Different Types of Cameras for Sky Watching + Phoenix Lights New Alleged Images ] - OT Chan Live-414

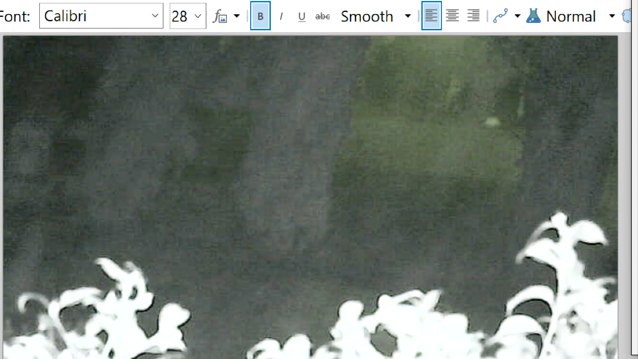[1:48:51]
in fact there may have been some fog last night
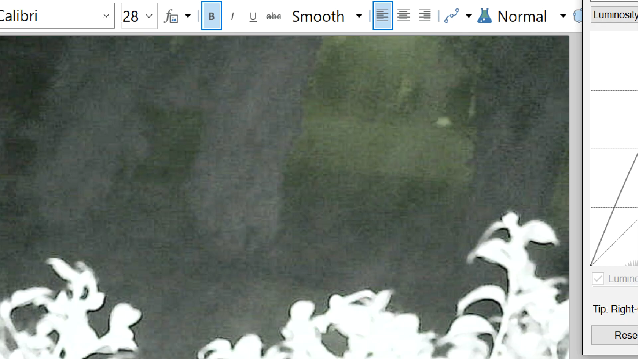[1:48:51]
you can see here it almost looks like green green gray
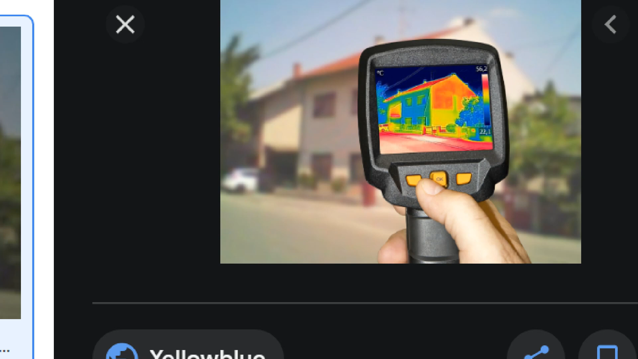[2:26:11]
and the top of the house where the roof is where heat rises is warmer okay that's thermal
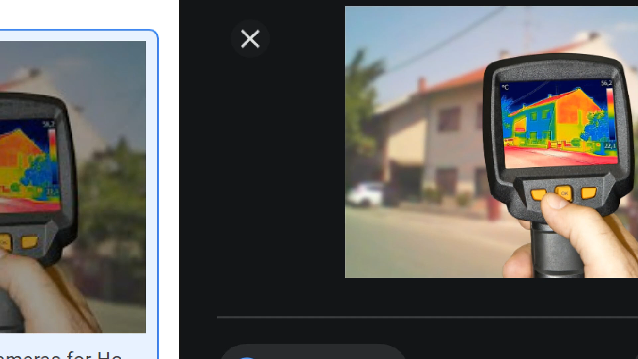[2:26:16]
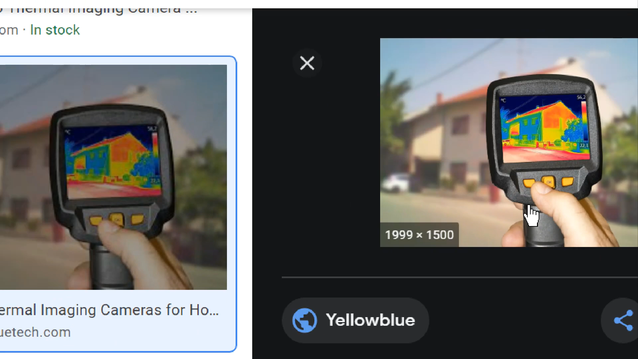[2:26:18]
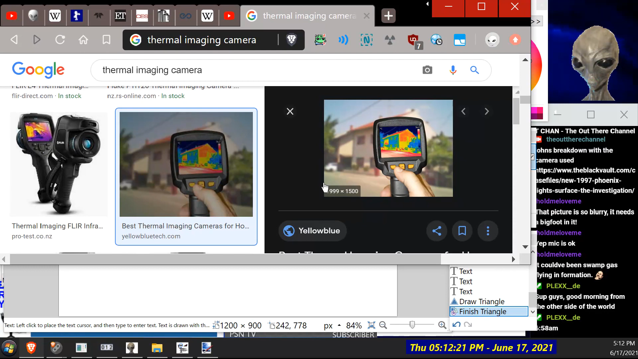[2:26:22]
so it's interpreting what uh infrared heat that we can't see of our eyes into an image for our eyes if that makes sense
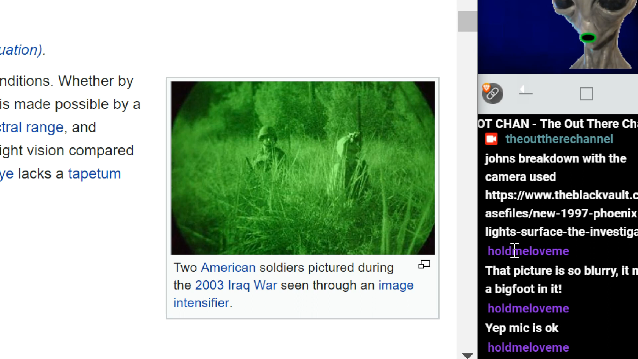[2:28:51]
uh you can see that's um the stars are reflected off grass and that and we can amplify up on the green screen and see people
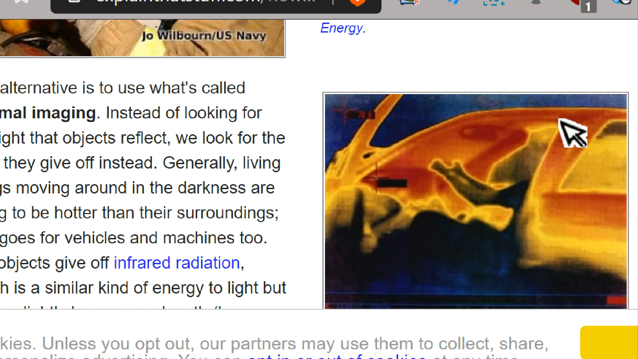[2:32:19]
levels of heat and turn into color so we can visually see it